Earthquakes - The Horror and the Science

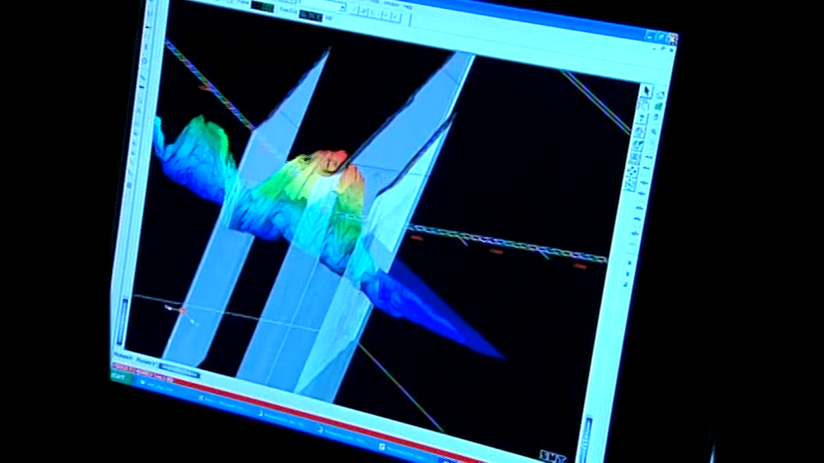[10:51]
The rupture, he says, was nearly twice the size as scientists initially thought. We can say it seems like it probably moved on the order of 10 or 15 metres vertically.